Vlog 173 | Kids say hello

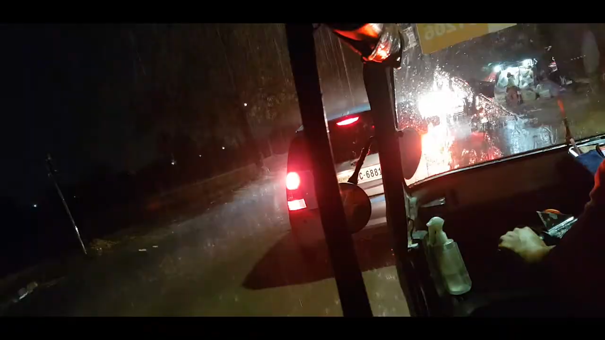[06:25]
It started raining while we were going home and it's like crazy. So we think like the way is gonna be underwater again.